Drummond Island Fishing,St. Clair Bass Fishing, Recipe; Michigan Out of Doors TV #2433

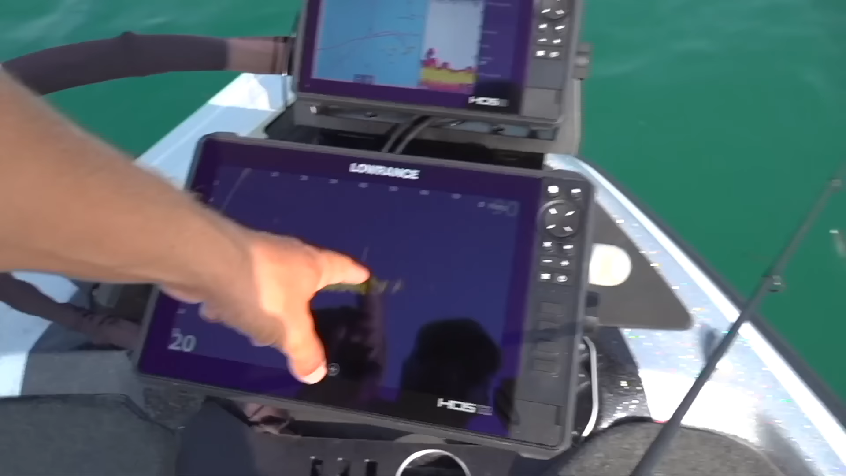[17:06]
That's basically pinging I think it's a 12 or 15 degree cone out in front of the boat.
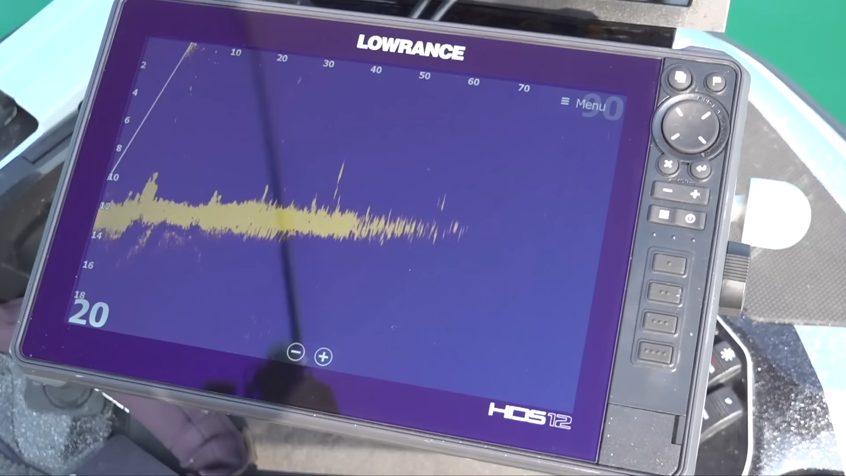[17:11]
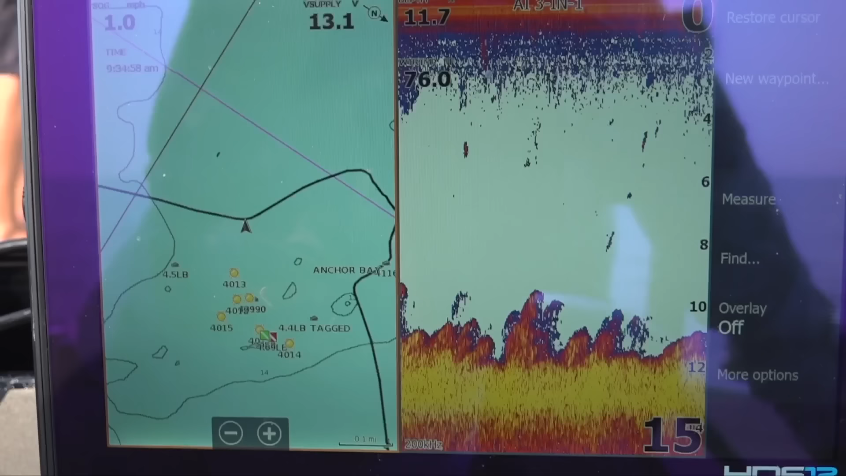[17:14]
Anywhere that trolling motor head points, he has a live image of what's going on.
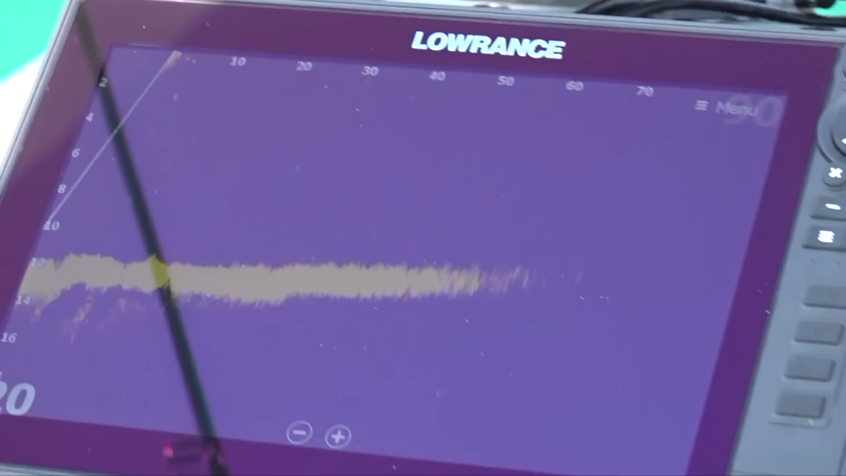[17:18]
So he can see his bait falling to fish.
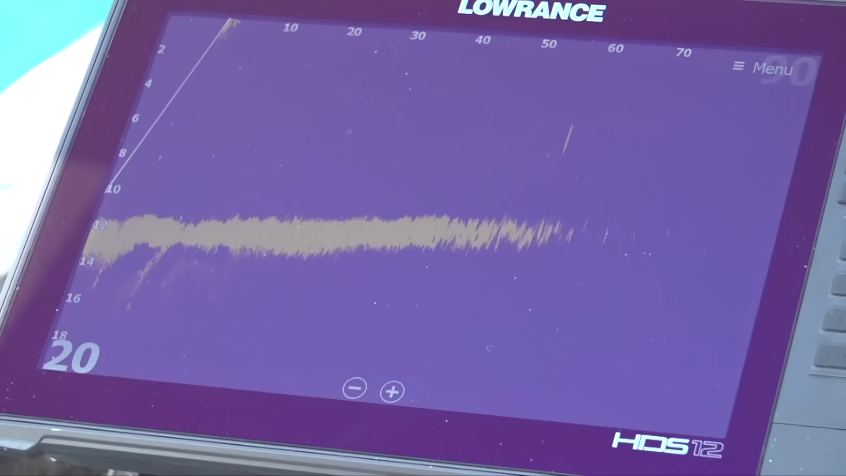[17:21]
He can see the cover that's around, everything.
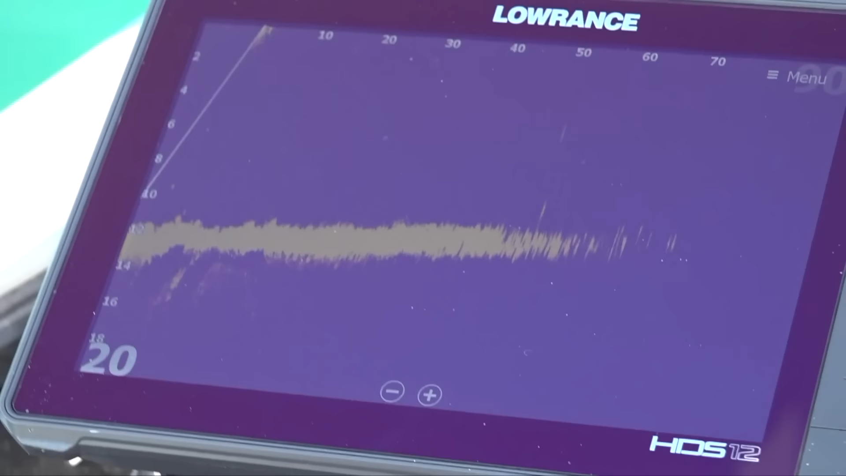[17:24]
So this is kind of the new age technology for fishing. And we've got to get these guys, you know, as good with it as they can. That's how all the big tournaments are being won.